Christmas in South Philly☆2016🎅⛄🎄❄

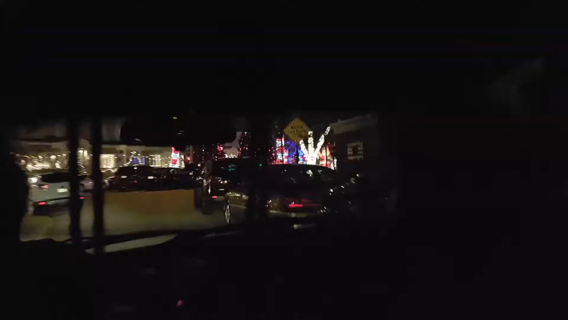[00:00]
I have it. I'm actually trying to do a video, but I
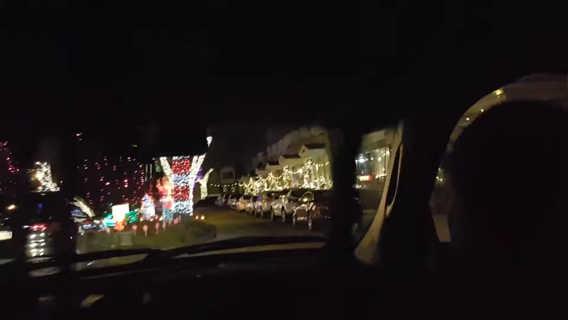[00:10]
But all I see is these bars in front of my face Cuz I'm and I can't can you guys open the window for me? To the left mine Keep going Look at everything everybody